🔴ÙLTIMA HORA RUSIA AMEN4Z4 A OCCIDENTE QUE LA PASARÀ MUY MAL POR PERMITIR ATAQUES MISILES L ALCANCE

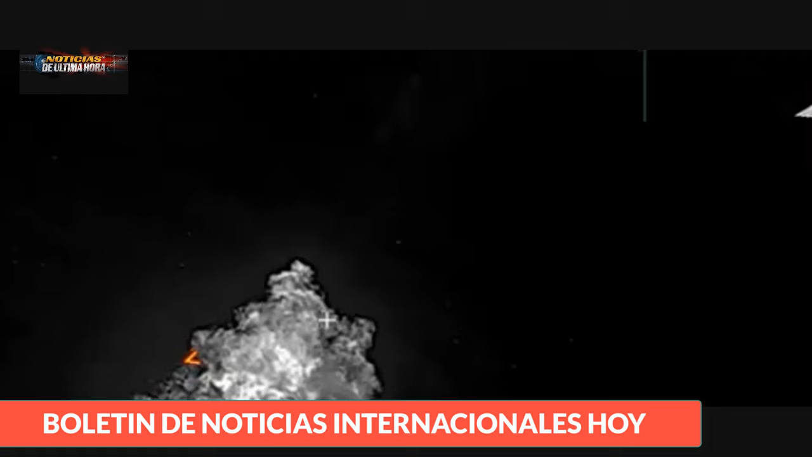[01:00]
Un ataque preciso del sistema ruso de misiles Iskanderm destruyó un lanzamisiles múltiple de fabricación estadounidense M-270 MLS,